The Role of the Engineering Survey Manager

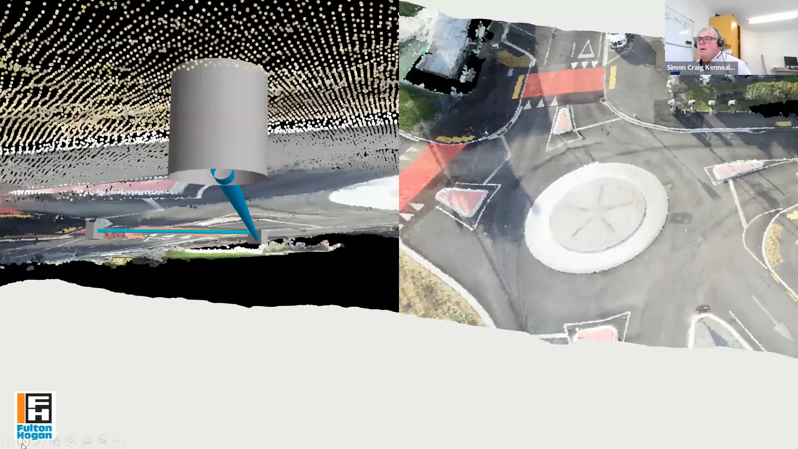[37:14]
right so here's a little bit of an example of some bim just just some bim and some point clouds just so we're getting into that i love it so here's just a point cloud we just flew a drone over it and under here is our bim model bim is great you can look in it you can crawl down it it's so this is just a manhole and some and some sumps that this that is going into now this is really important for down the track
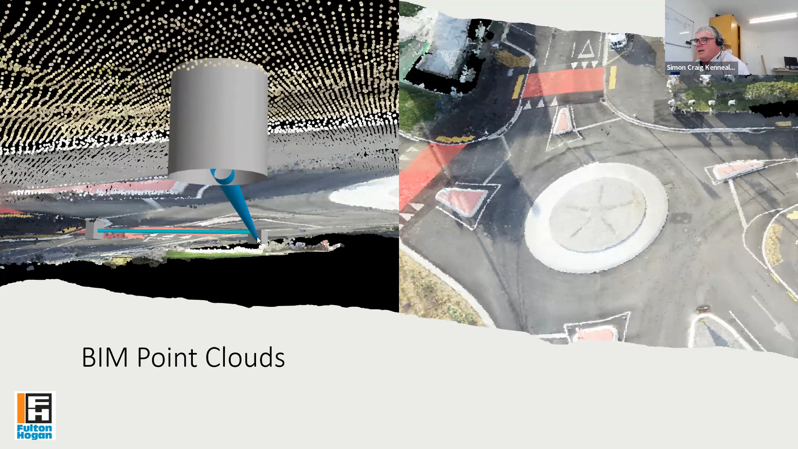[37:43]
when you can actually see all start if you get some good bim models you'll see all your conflicts yeah excellent excellent